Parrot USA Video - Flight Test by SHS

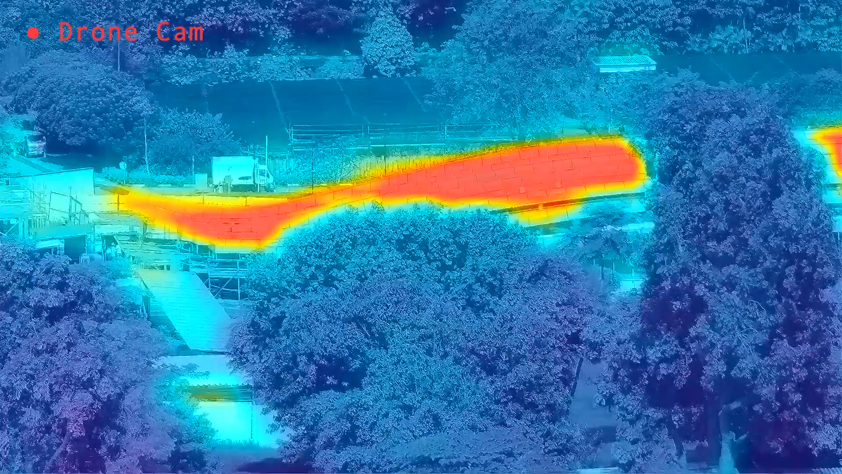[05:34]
this is actually the top of the shelters so these are heated up by the sun and so you
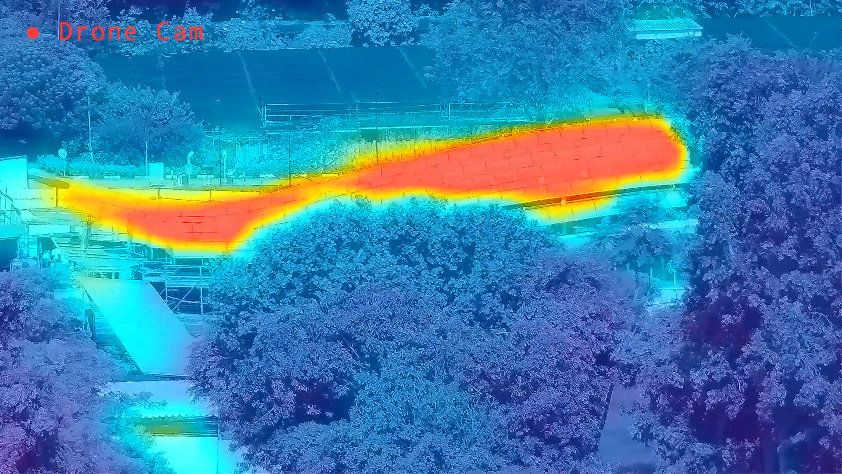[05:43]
can see the temperature signature which is different from the surrounding